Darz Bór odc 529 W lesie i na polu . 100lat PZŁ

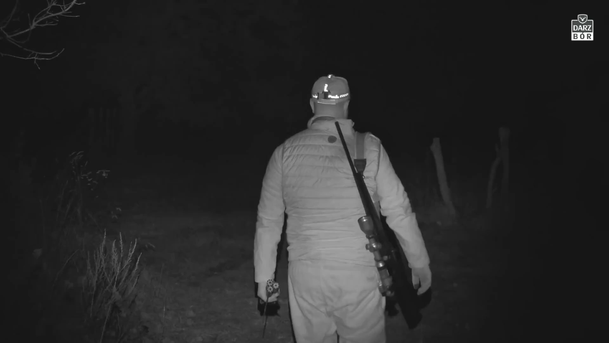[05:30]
obserwuję sobie to zwierzę, które jest gdzieś tam w oddali, gdzieś dalej.
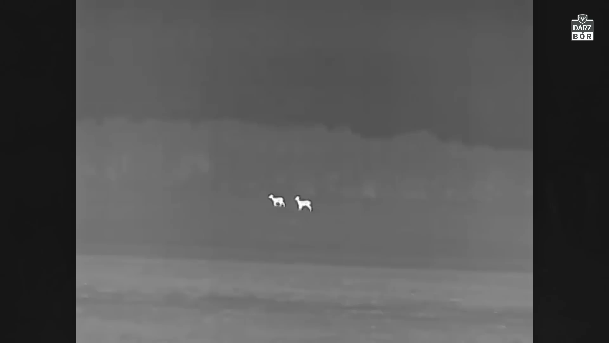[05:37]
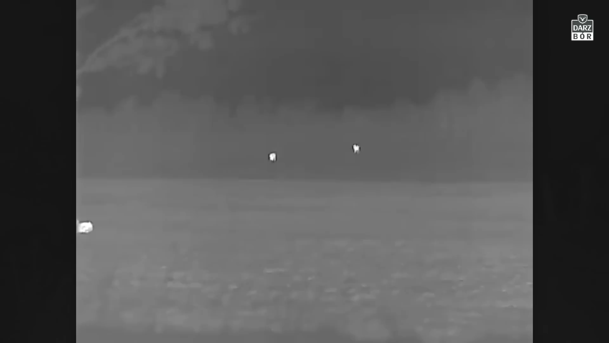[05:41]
I już wiem, że to na pewno nie jest dzik,
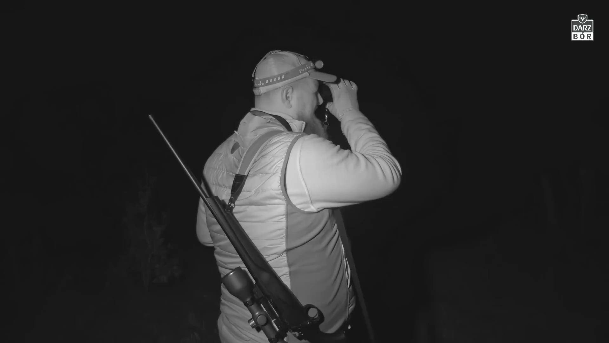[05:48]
tylko jest to większe zwierzę. Prawdopodobnie jest to jeleń. Po drodze także dwie sarny. Nowoczesna technologia bardzo pomaga. Podeszliśmy dosłownie, nie wiem, 150 metrów. Jestem już bliżej i już wiem, że nie chcę tam iść, bo na jelenie w nocy nie możemy polować.